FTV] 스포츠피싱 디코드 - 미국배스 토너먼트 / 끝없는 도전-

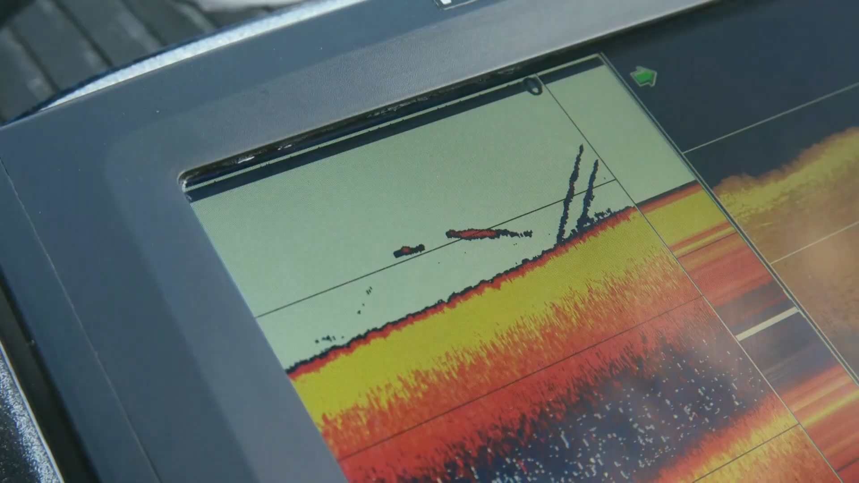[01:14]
어마어마한 양의 베이터 피쉬, 물속 가득한 녀석들의 움직임을 통해 베스의 존재를 어렵지 않게 예상할 수 있다.